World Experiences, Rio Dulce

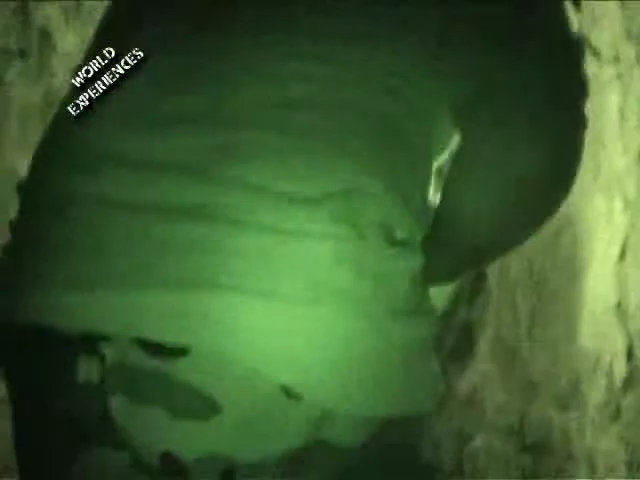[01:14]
Ya. Sí, aquí acá el piso está plano.
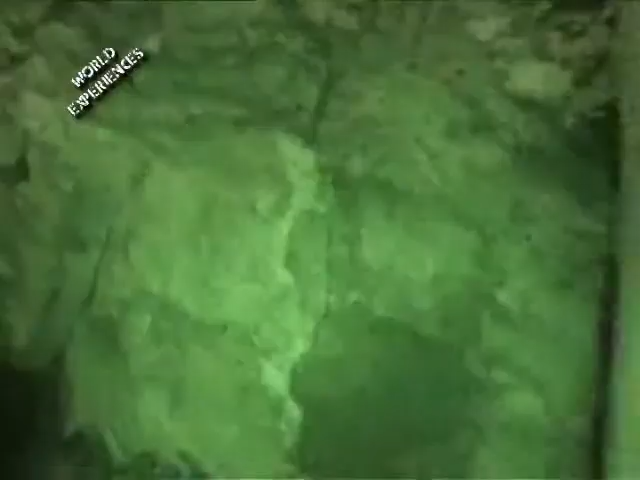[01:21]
Entonces estamos saliendo del túnel hacia la prisión.
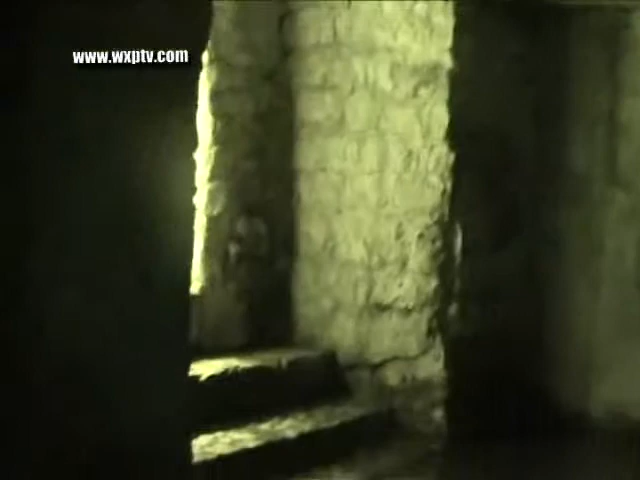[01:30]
Este era la prisión. Las camas están acá adentro.
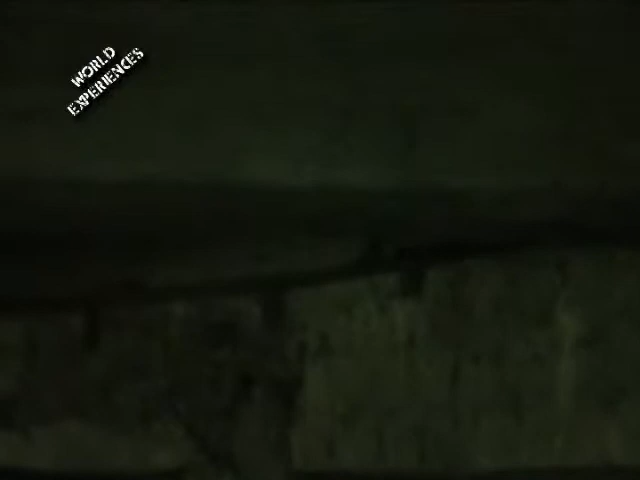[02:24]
Esta, de este lado, es terrible. Venga a ver. Ah, sí.
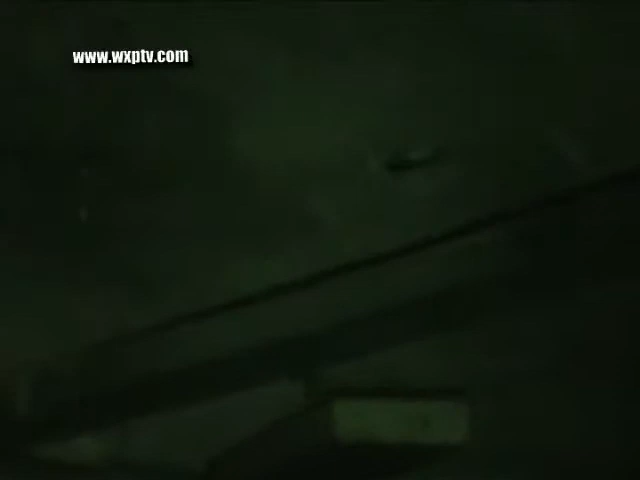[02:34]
Esta está peor. Aquí metían al más malo de todos los malos.
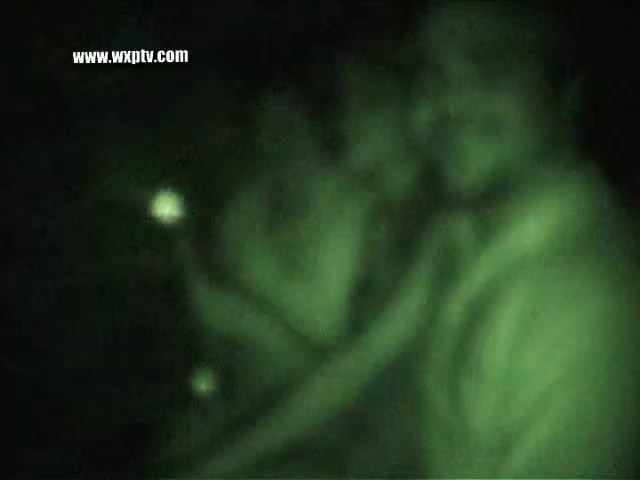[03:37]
Y ahí debe haber tenido una puerta, supongo. Sí, lo que supuesto. Hacía que hiciese más calor, claro, más oscuridad. Más oscuridad. ¿Qué tal?
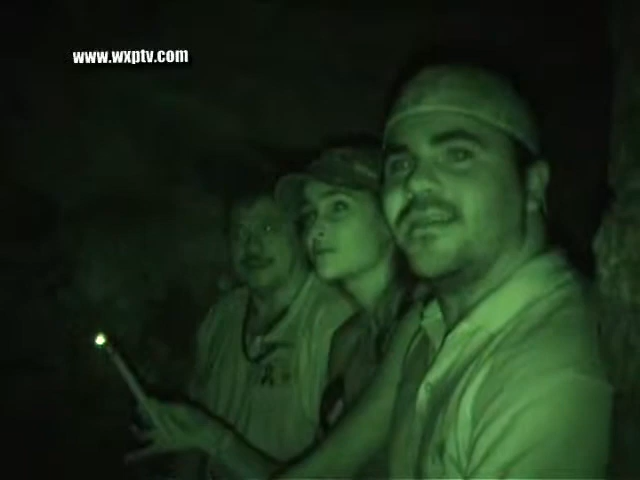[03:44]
¿Cómo se ve? Wow. Para el público televidente, ustedes nos pueden ver, nosotros no vemos absolutamente nada acá.
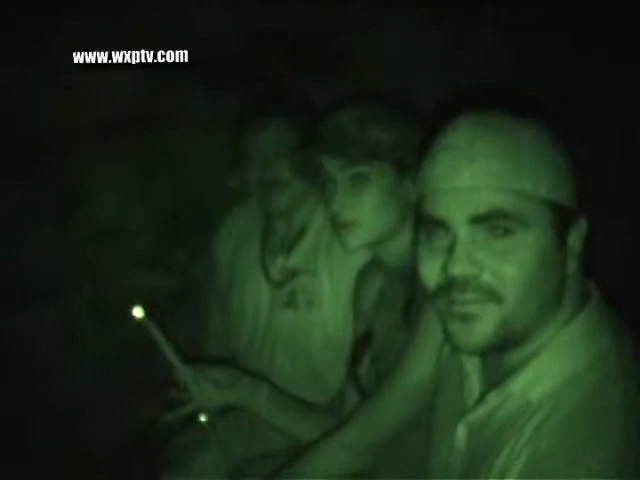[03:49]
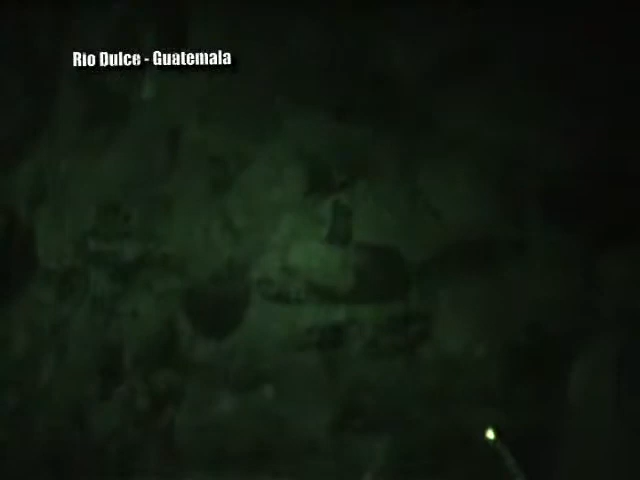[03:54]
Y gracias a la tecnología, ustedes sí nos pueden ver ahorita a través de la cámara. Bueno, así se sentían los prisioneros.
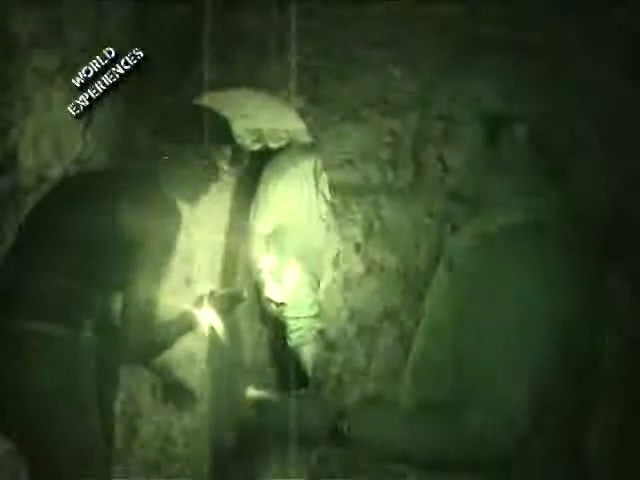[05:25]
Podemos encender la luz y, bueno, a encontrar otras cosas.
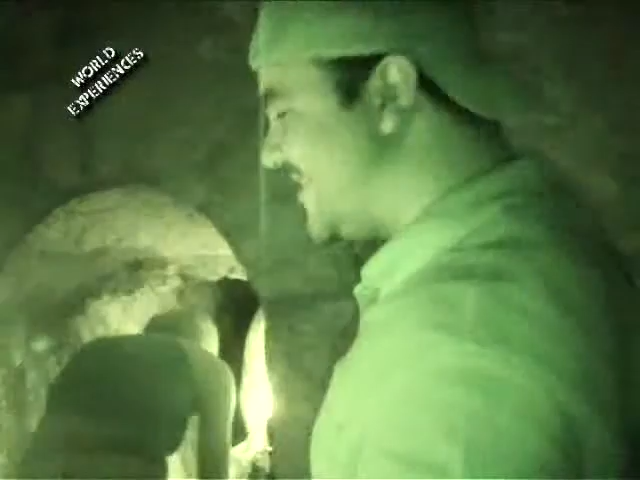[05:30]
Esa era la entrada oficial de los soldados.
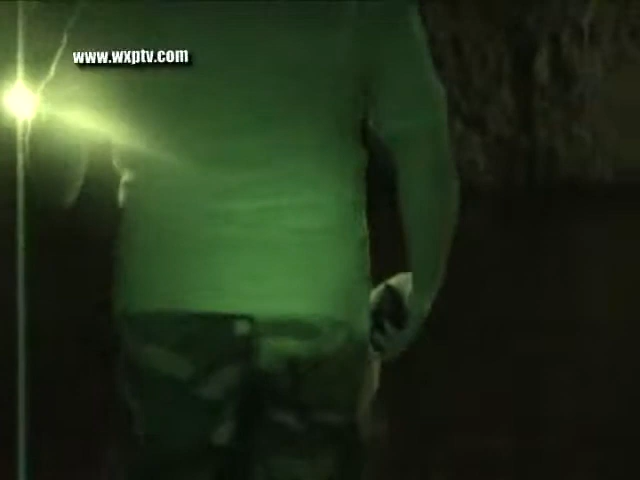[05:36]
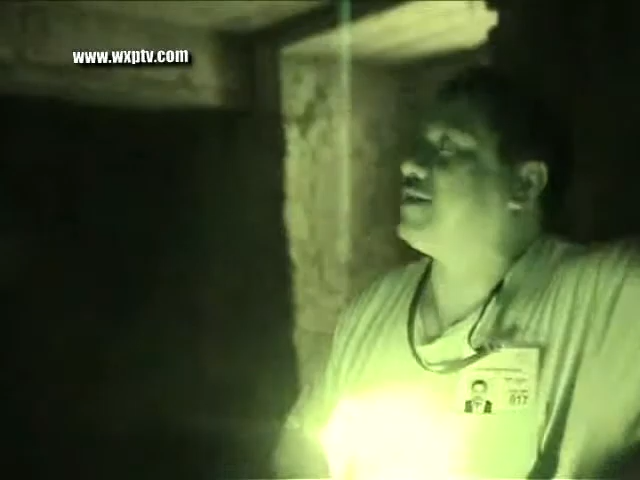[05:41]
Y esta era una salida secreta, seguramente, porque conduce a un patio.